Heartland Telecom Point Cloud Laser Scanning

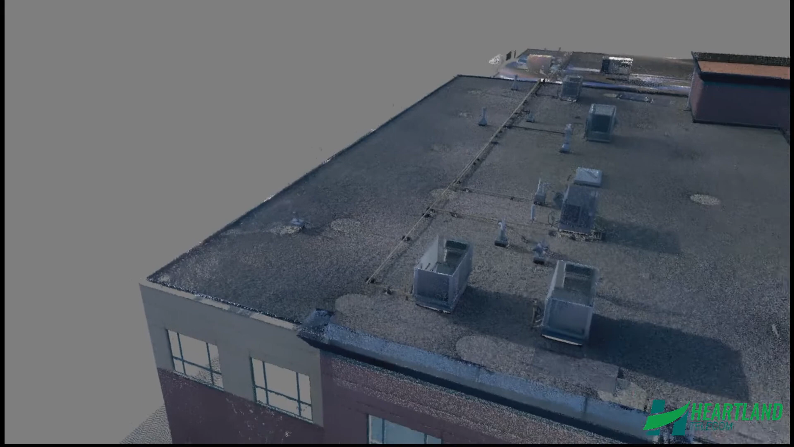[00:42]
Each point represents a portion of a surface within a certain area, such as a roof surface or penthouse wall.
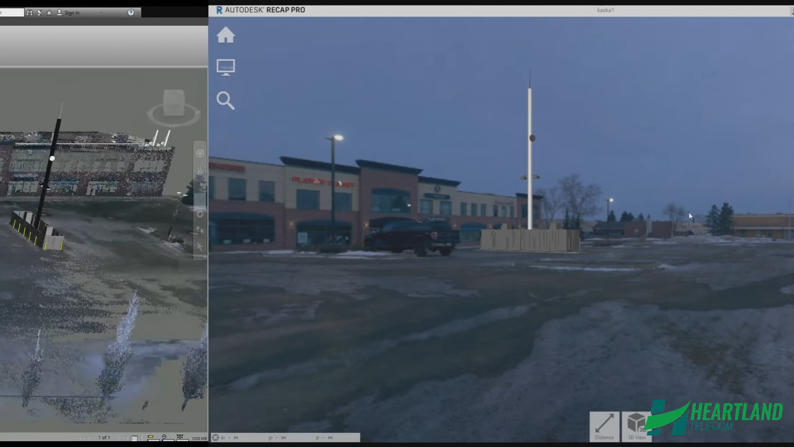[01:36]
In this case, let's say the landlord wishes to see a tower option within the parking lot.
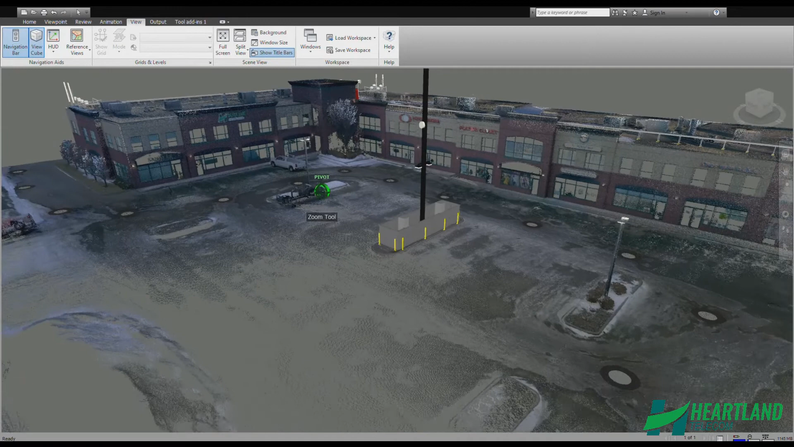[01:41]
In a normal situation, a return site visit would be required to gather dimensions and photos in the parking lot area.